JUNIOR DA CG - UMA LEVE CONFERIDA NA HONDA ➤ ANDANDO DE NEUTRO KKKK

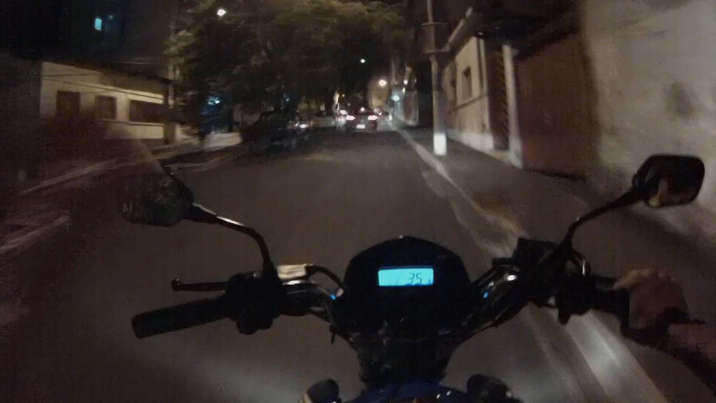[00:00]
Salve, salve ao Júnior de novo! Continuando aqui o rolezinho noturno, vou passar em frente a ronda ali, vamos ver se a nave chegou.